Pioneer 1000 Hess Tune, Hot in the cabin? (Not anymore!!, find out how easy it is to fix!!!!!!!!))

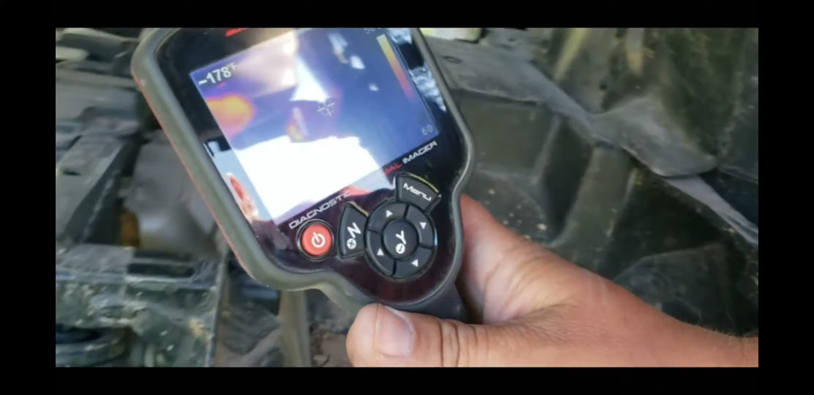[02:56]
Up there at the O2 sensor. Probably the best. Oh, about 350. Whoa.
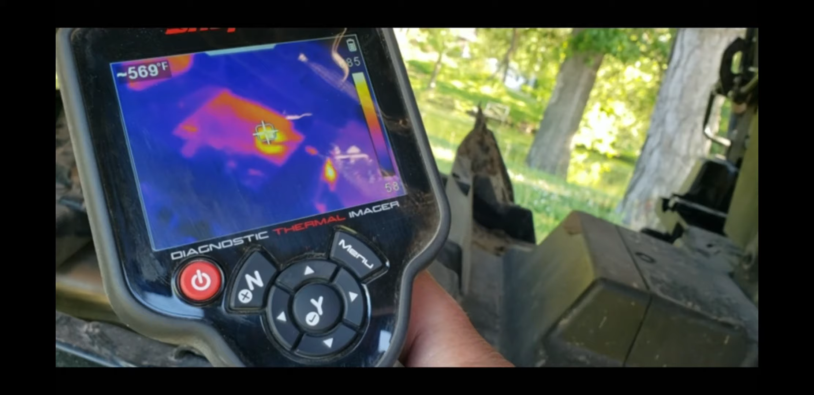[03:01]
Why do we go 580? 580 range. 580-ish.
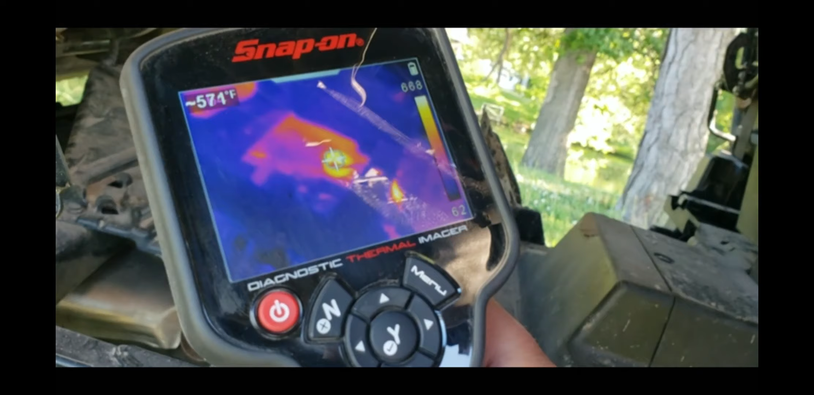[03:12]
At 180 degrees off the radiator, right? Yep. Yeah.
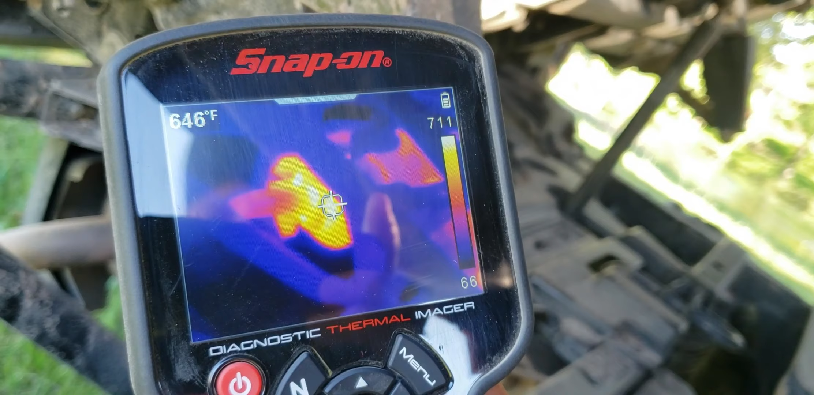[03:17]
On screen: spot 646°F
Definitely got some heat in there.
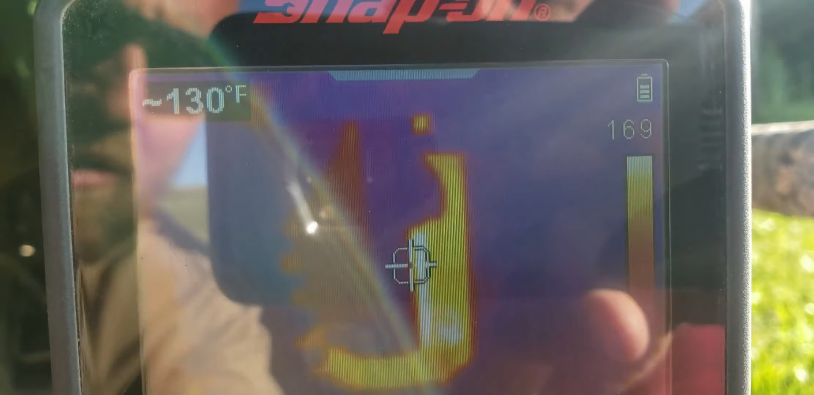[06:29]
On screen: spot 130°F
we got uh one oh we're still calibrating okay here we go 150 160
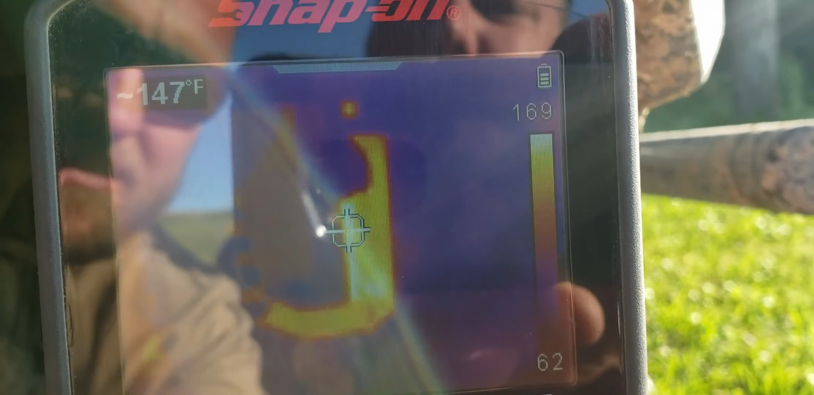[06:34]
On screen: spot 147°F
whatever you want to call that bouncy bounce all right
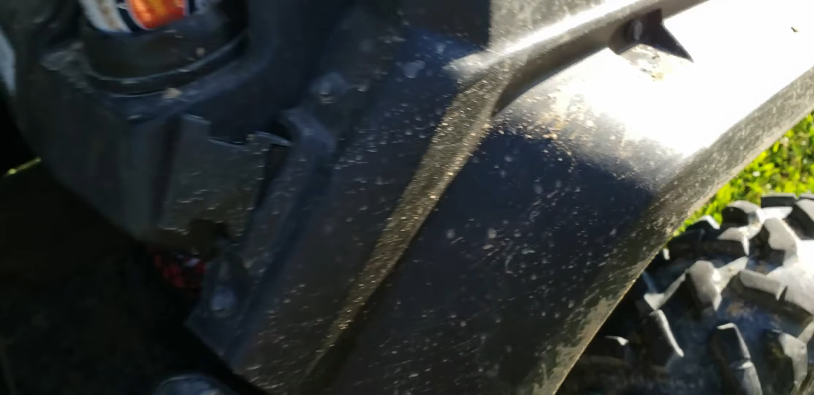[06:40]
well i mean we found earlier this is cooler back here boys but we
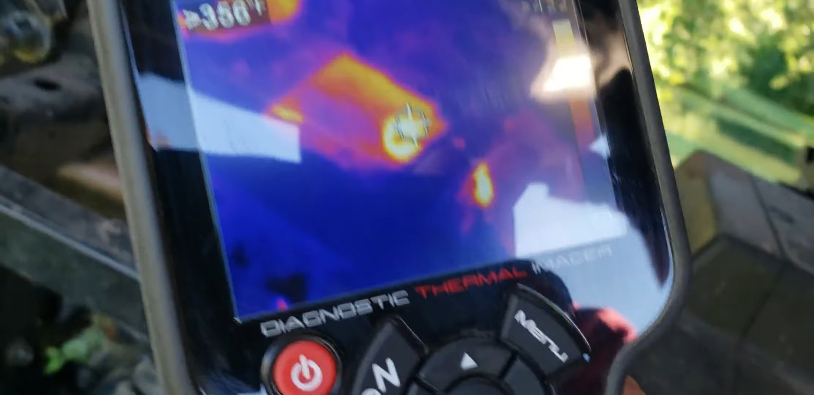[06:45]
messed up and didn't have any film so here we are back at uh 356 off the 02
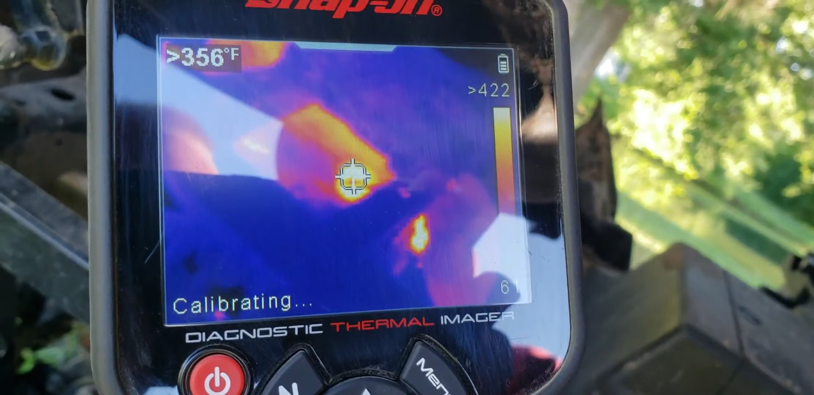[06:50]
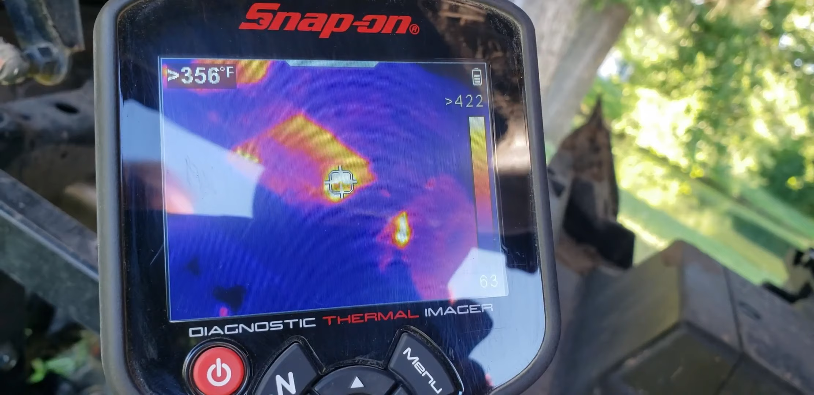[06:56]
yeah pretty consistent holy oh yep all right we'll shoot that muffler and
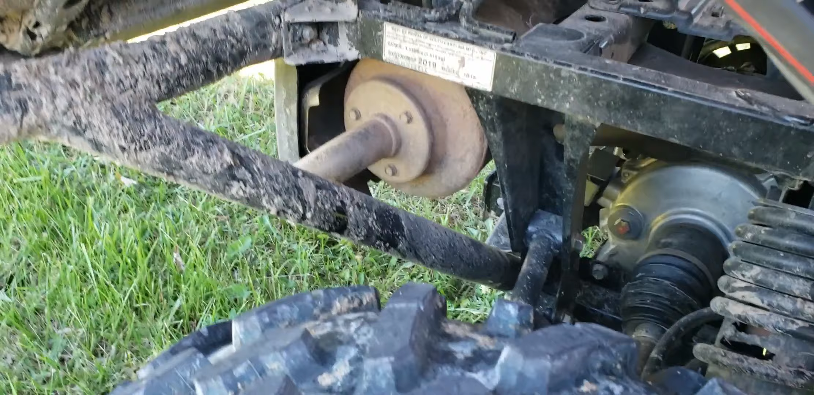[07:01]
like i said we've kind of already spoiled the fun calibrating up here
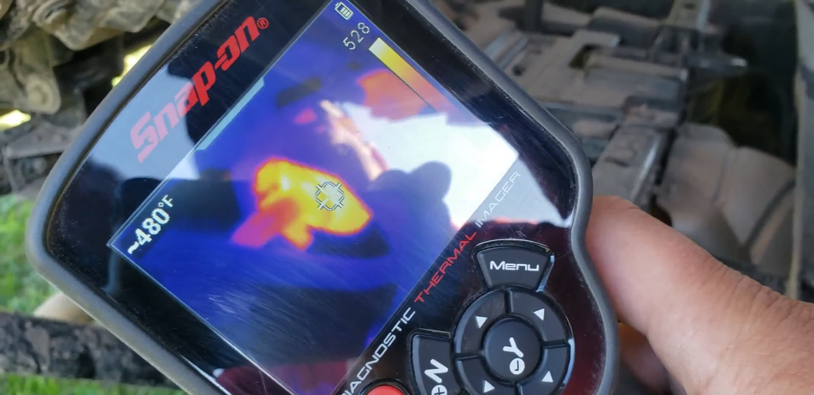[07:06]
On screen: spot 480°F
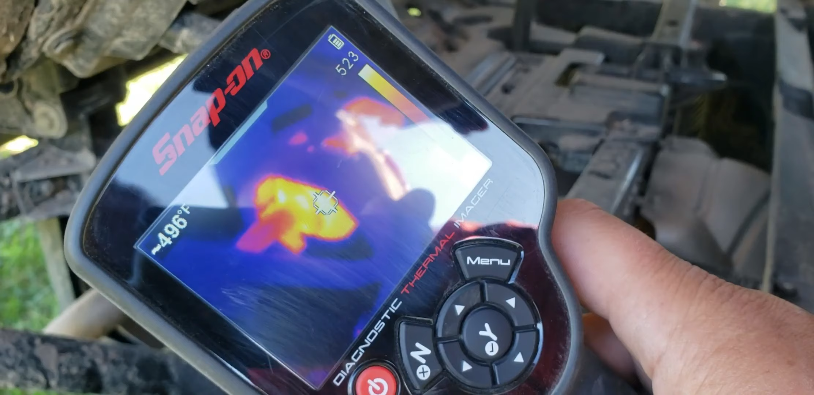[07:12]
what point does it tell you that it's done that oh it's live right now oh we're live on so like 490 range like the hottest it was in the eyes before she cooled down just that 10th of a second i think
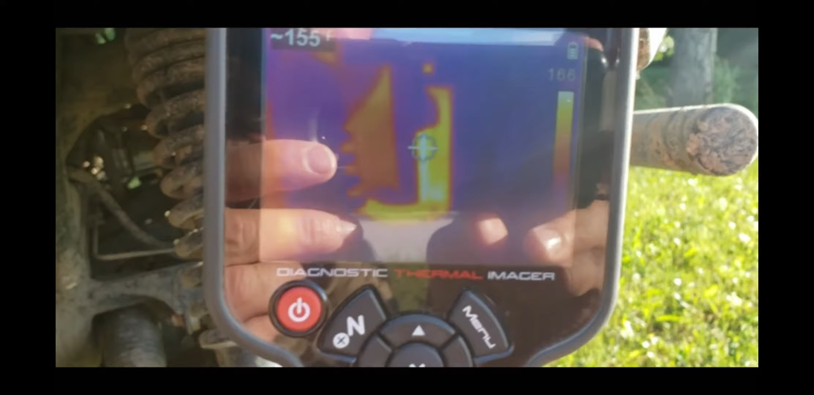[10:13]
uh about one yeah 150 the fan just did kick on so
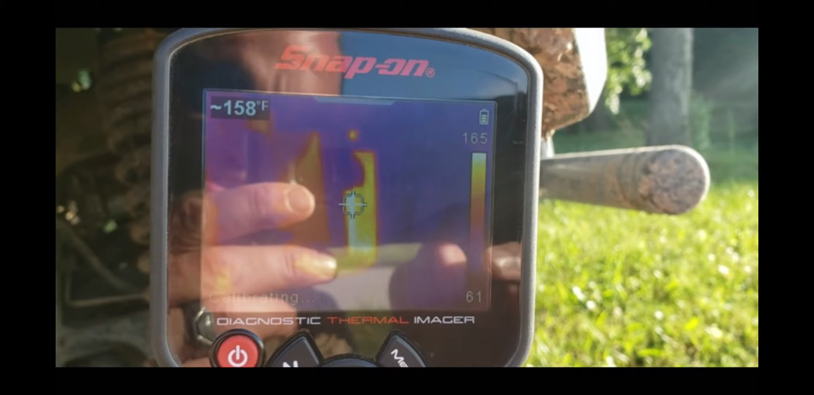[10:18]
On screen: spot 158°F
she's bouncing i don't know what factory is so she kicks on about 150 ish yes we need to yeah 194 194 is what it says on the old dino